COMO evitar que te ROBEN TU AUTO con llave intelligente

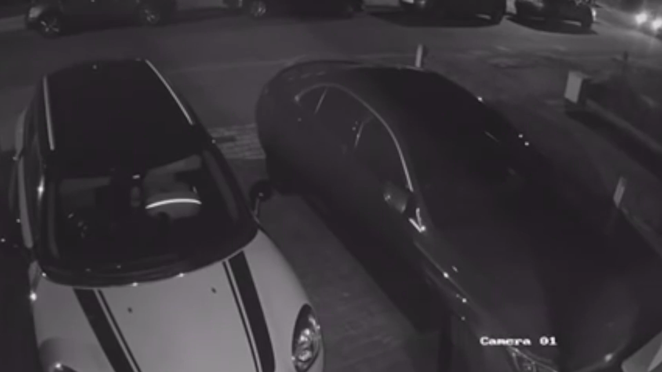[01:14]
Bueno, y esta es la manera como ellos lo hacen. Miren, son dos personas las que vienen al auto. Uno trae una como tipo computadora que toma la señal de tu llave que tienes en la casa.
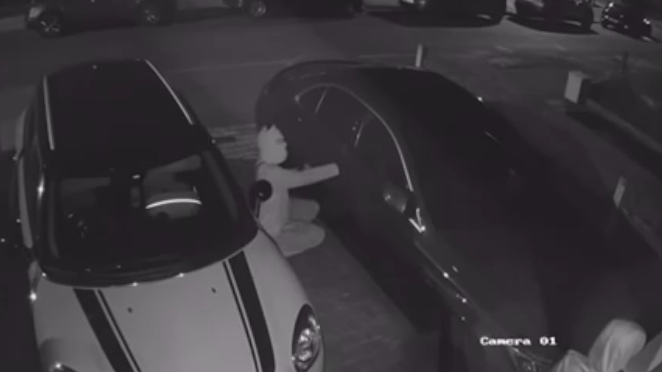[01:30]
Tiene como una tipo antena y el otro tiene otra llave de la misma vehículo.
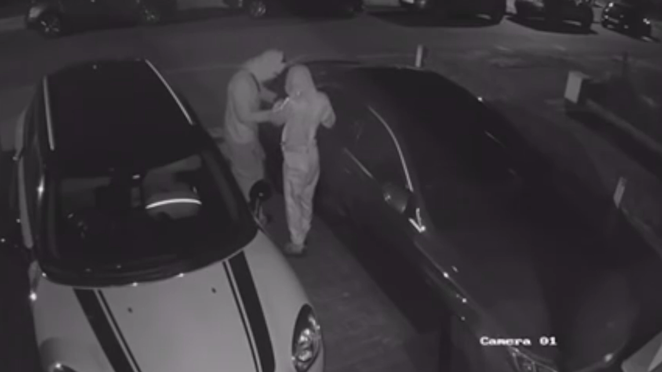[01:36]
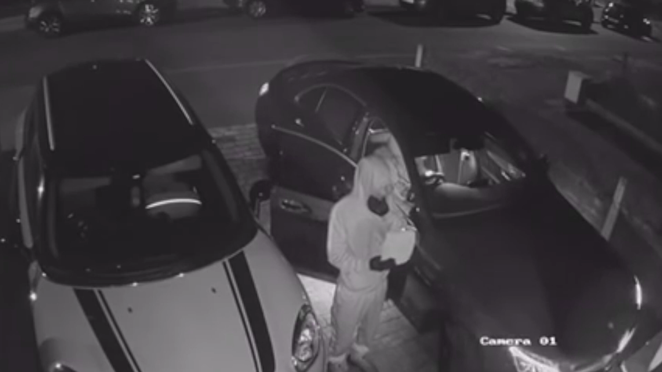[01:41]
Entonces, cuando ya toma la señal, programa la llave nueva y ya con eso pueden encender el carro. Y tan fácil como eso, se lo llevan y ya se roban el carro.